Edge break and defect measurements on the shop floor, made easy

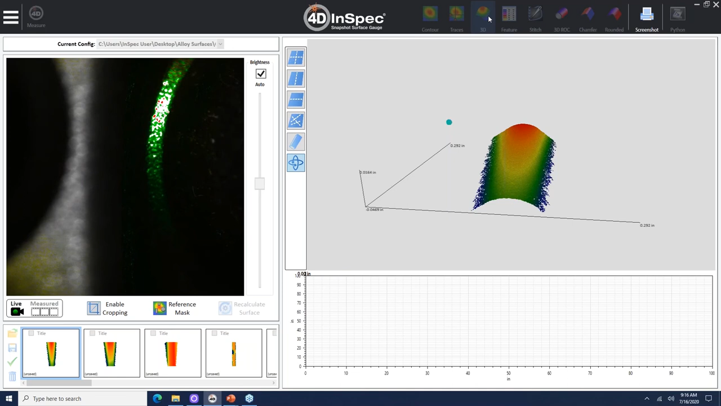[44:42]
And, uh, with this, I'll go ahead and, uh, crop a narrative interest right here.
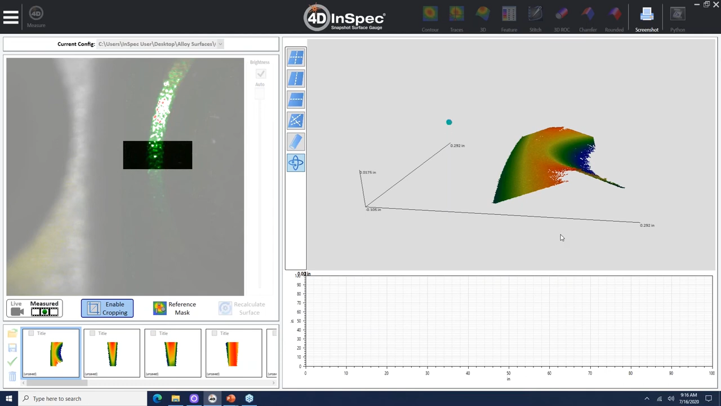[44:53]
And here I'll get a nice, uh, nice chamfer shape. I go into the chamfer analysis and I can get a chamfer length of this, uh, this, uh, one of these chamfered holes on this, uh, diagonal surface.
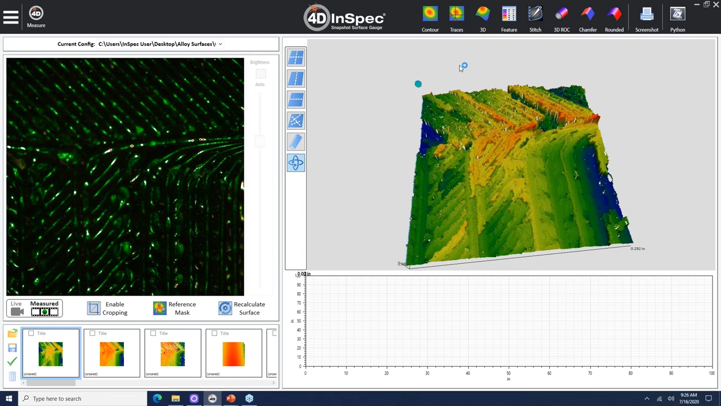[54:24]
we should be able to measure chamfers in, you know, almost any situation. The system's fairly small in diameter, and with the fold mirrors, we can get into spaces as small as a half-inch hole in order to take measurements.